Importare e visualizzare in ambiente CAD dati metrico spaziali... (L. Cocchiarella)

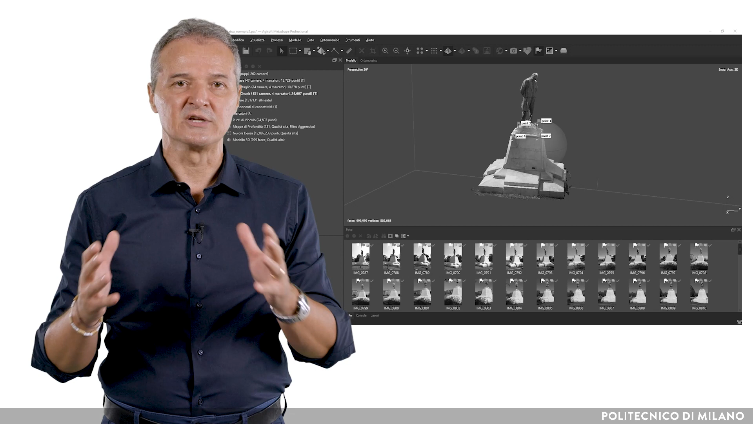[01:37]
dunque stereometrici, relativi a forme e posizioni di oggetti e contesti tramite l'acquisizione e l'analisi di coppie,
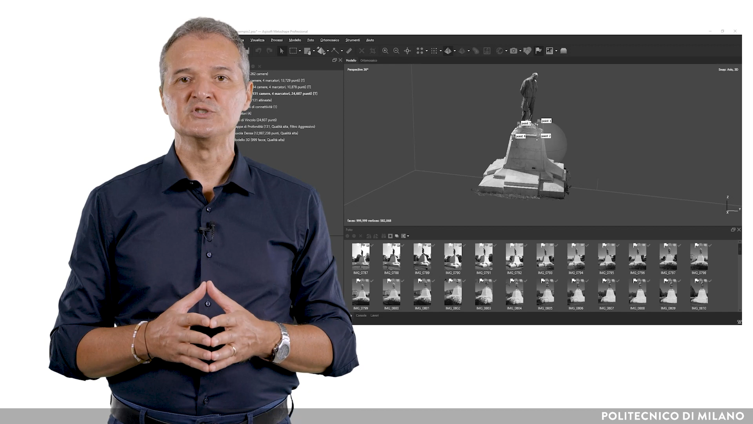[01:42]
nella prassi serie, di fotogrammi, ovvero di fotografie opportunamente eseguite.
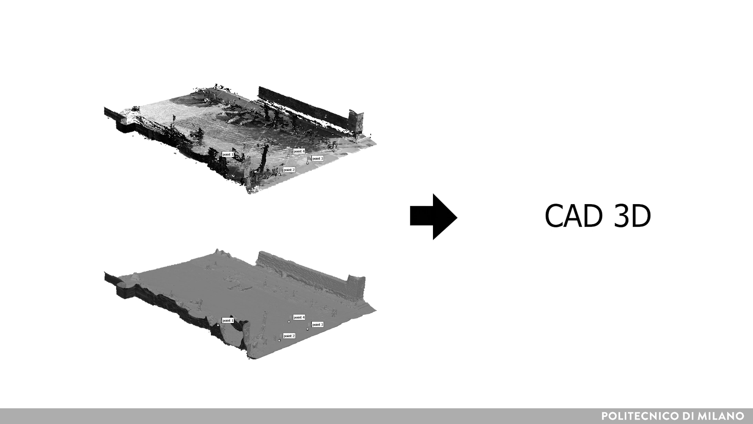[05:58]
Una volta in Rhinoceros, importiamo i file appena esportati utilizzando il comando Import dal menu File.
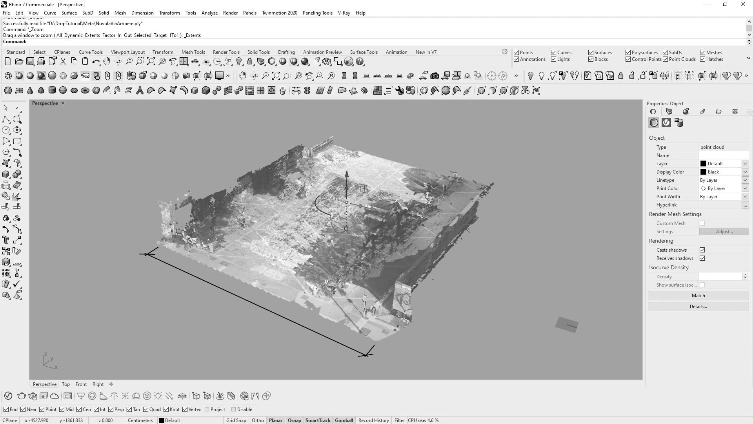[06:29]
Sia la nuvola di punti che la mesh non hanno ancora una specifica scala,
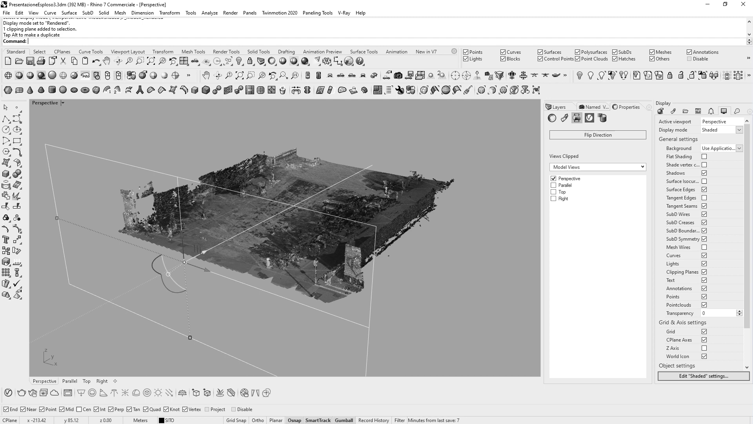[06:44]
Insomma, prima ancora di procedere con più raffinate elaborazioni modellistiche,
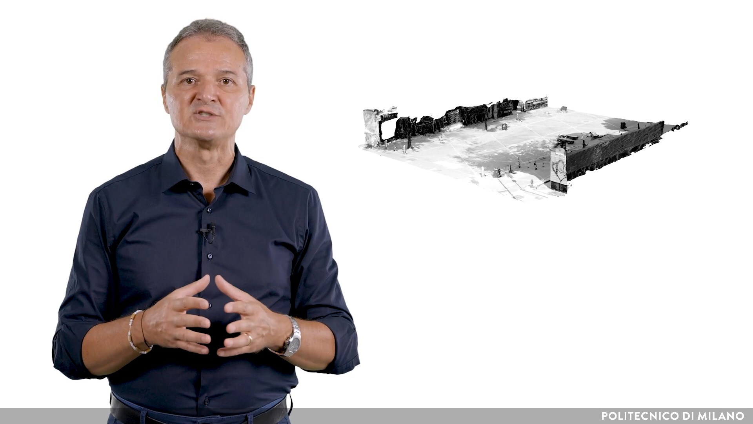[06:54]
un clone tridimensionale dello spazio rilevato per via fotogrammetrica è già disponibile per le iniziali valutazioni di massima, sia analitiche sia progettuali. Occorre ricordare che le nuvole sono composte unicamente da punti,